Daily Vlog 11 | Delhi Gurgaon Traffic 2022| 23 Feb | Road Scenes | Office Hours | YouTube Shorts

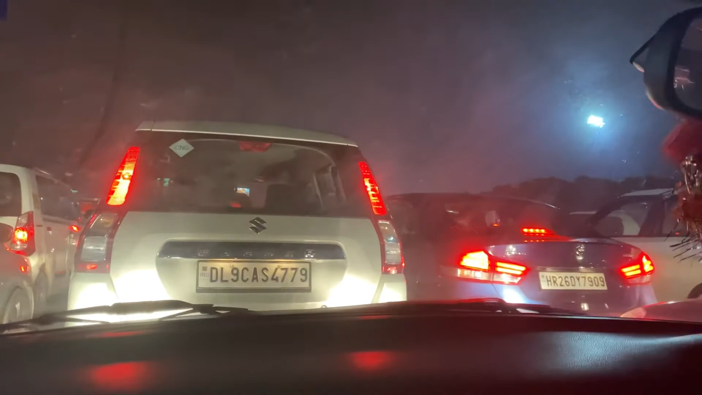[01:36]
वेलकम टू दिल्ली, ये दिल्ली है मेरी जान। हाँ। मैं आगे और क्या था?
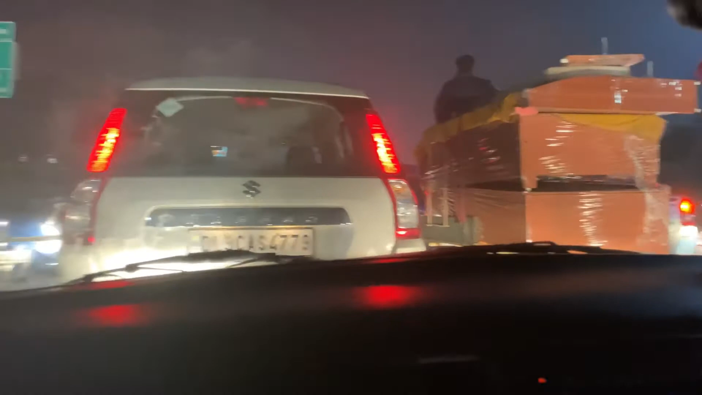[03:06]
मैं तो फिर भी बैठी हुई हूँ। स्पेशली जो ड्राइव करता है इस टाइम पे वो इरिटेट हो जाता होगा आई एम श्योर। क्लच ब्रेक। थोड़ी थोड़ी गाड़ी बढ़ी आगे,
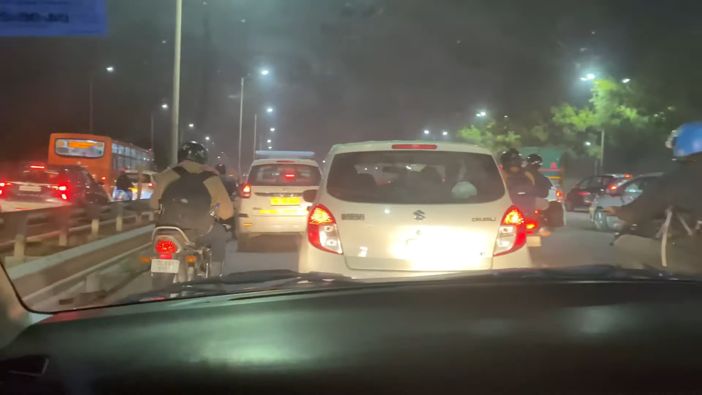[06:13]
अभी भी ट्रैफिक देखो आप लोग, पूरा रास्ता हमें ऐसे ट्रैफिक मिलता हुआ है आज।